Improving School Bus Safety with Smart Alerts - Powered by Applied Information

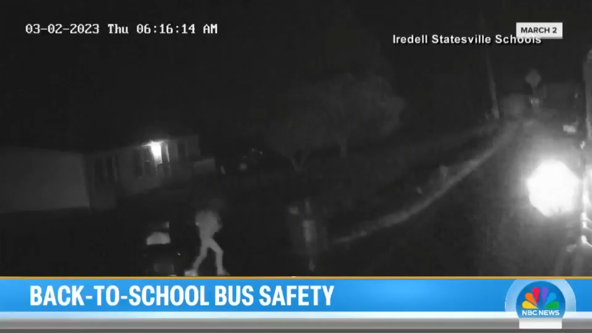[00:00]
This is video from a school bus in North Carolina.